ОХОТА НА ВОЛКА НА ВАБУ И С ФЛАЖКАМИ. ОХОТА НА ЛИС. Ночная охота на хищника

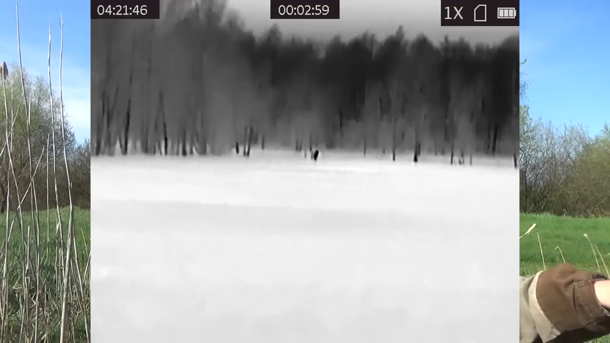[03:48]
Ну, конечно, картинка очень интересная. Первый раз я такое видел, как волк гоняется за зайцем. Было очень интересно.
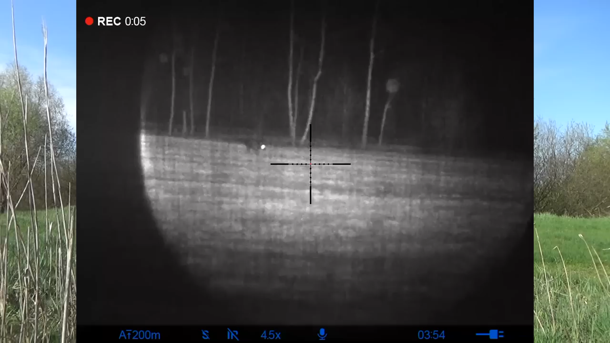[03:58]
Ну, правда, не днем, а в тепловизор, но тоже прикольно. Забежала, загнала его в лес, брохнула в канаву.
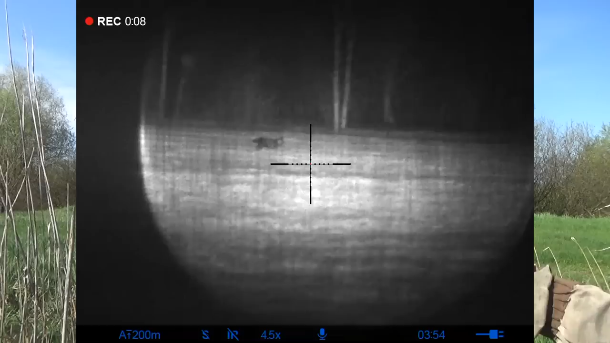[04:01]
Так, ну, так было довольно тихо, ветер был совсем слабенький.
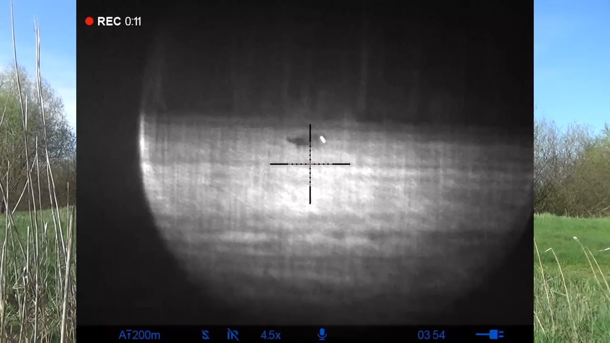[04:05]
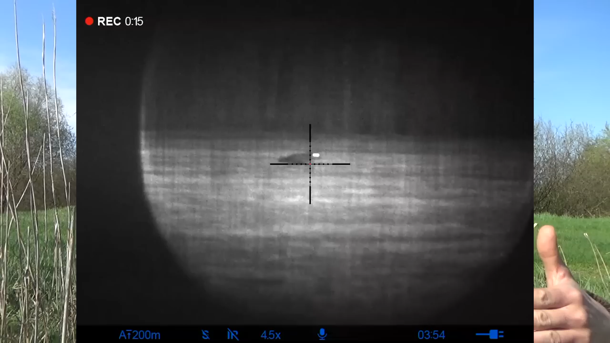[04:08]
Уже как бы по диагонали, как бы начала двигаться в нашу сторону. И вот расстояние было где-то 150 метров, она замерла, что-то там почуяла, зарылась носом в землю, остановилась на несколько секунд. Ну, я, если честно, даже не думал делать выстрел в этот момент, просто наблюдал, думал, может, она еще подойдет. Андрей прицелился, он более опытный стрелок, сделал выстрел четко по месту,
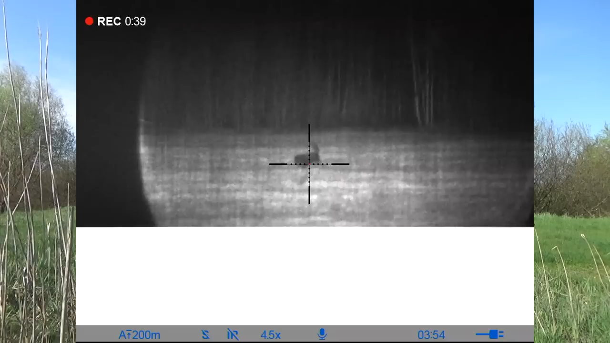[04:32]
волчица сразу упала, но потом поднялась, начала крутиться. Я решил добавил, все, волчица упала, мы радостные, пошли к ней.
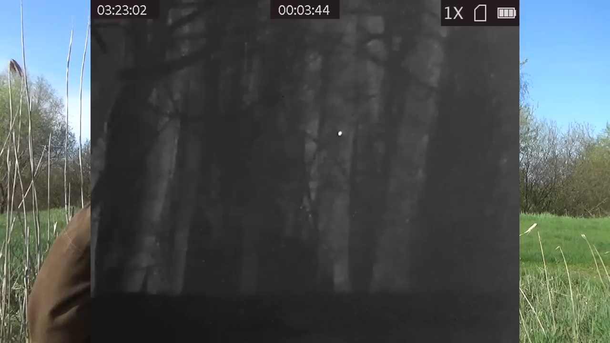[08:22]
а дальше просто пелена и там какие-то точечки. Ну, в одном месте как бы нам показалось, что возможно, ну, 50 на 50.
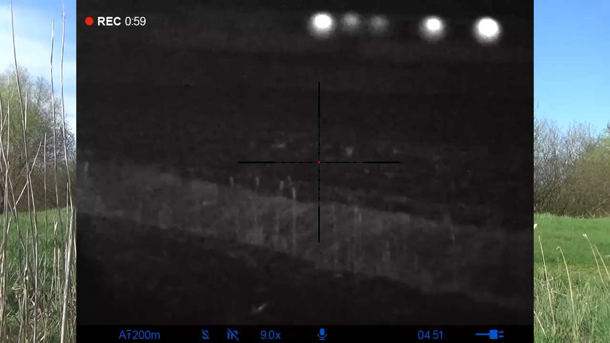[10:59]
Ну, также пользовался манком, бак Гарнер.
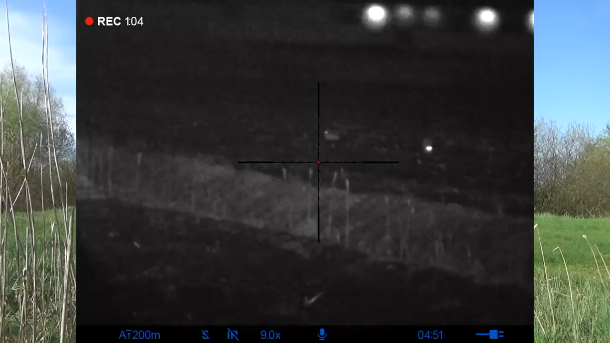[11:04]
Два в одном. Уже получается у меня немножко манить.
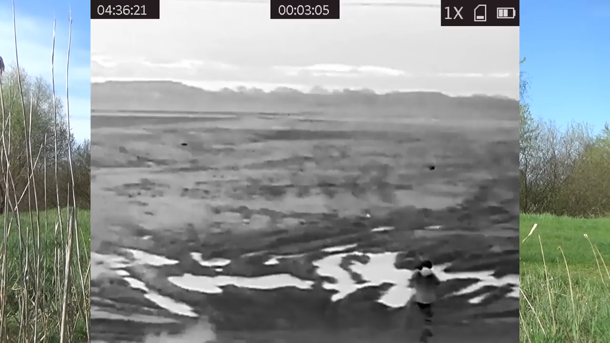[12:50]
Вот, кстати, интересный момент. Лисица сидела на куче с навозом.
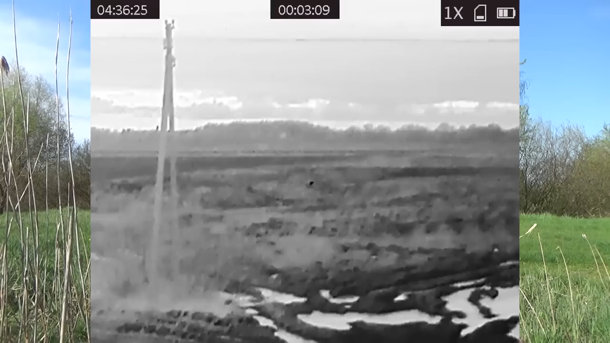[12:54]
И я начал подходить, но в ночник я ее не вижу. Я знаю, что она там сидит, в ночник не вижу. И не могу прицелиться, стрельнуть.
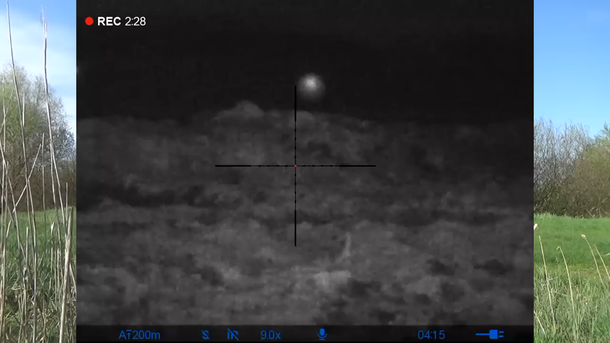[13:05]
Ну, и так, в принципе, еще далековато, метров около 200 было до нее. Только я поманил, и просто она сразу пошла прям целенаправленно.